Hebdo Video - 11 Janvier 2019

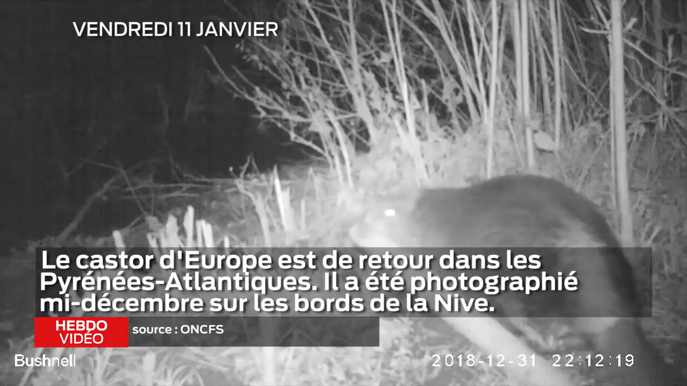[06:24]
Et pourtant, c'est bien un castor qui a été photographié mi-décembre sur les bords de la Nive. Des traces de sa présence avaient déjà été observées au cours des mois précédents. Pour l'instant, un seul castor a été identifié.
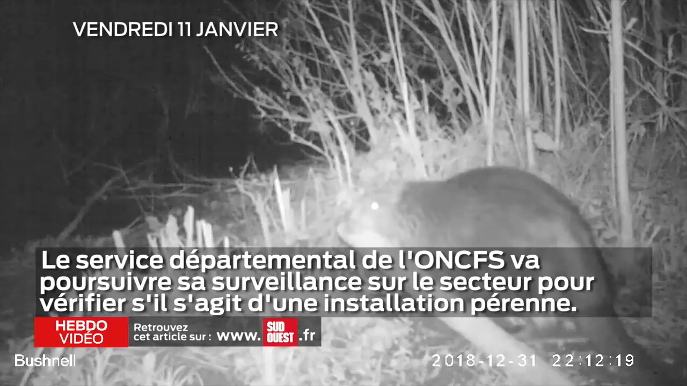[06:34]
Mais le service départemental de l'ONCFS va continuer la surveillance sur le secteur pour vérifier s'il s'agit d'une installation pérenne de l'espèce.